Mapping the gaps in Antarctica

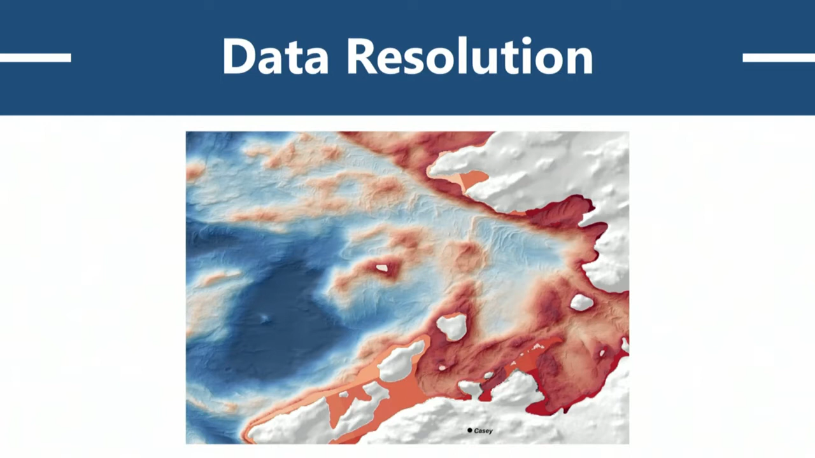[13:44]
And while most seabed mapping data won't be at this resolution, this is a really good example to show the types of information that you can get when you have full coverage, multi-beam data at a high resolution. If you are an operator wanting to know where to anchor your ship, you can see where the deep sedimentary basins are, which would be a good location to drop an anchor.
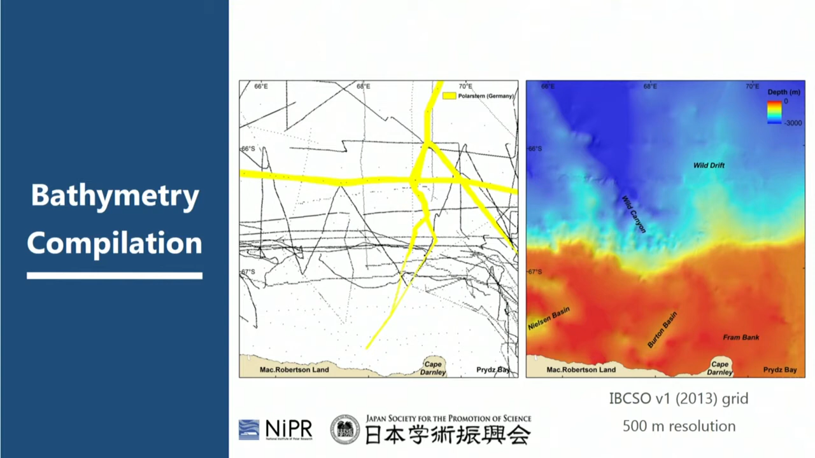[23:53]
So most of this grid is interpolated, which probably explains a lot of the errors. There's one multi-beam track that was collected by Germany, a couple of single beam lines, and some points that were digitized from nautical charts whose positional accuracy is questionable. So most of the bathymetry in this area is predicted.
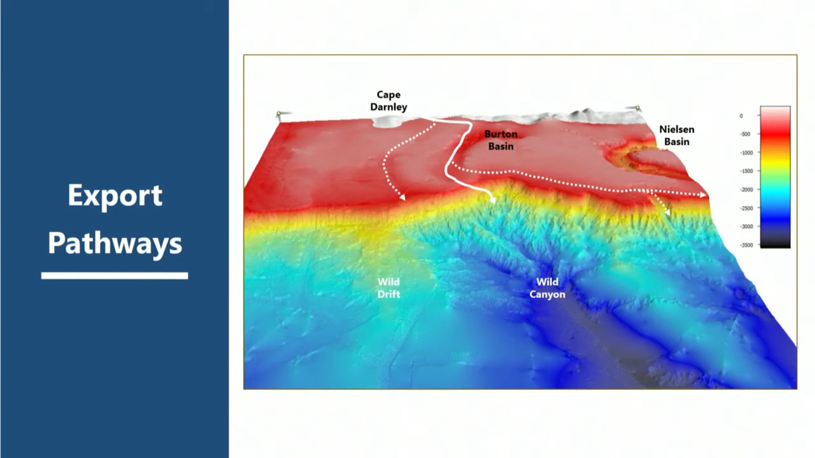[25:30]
To give a 3D perspective, the new grid allows us to clearly see that there is an export pathway for the bottom water that forms on the shelf near Cape Darnley, through the trough, over the sill and down the canyon. But you can also see there's a number of errors. And this is part of the issue of compiling existing data sets of varying data quality.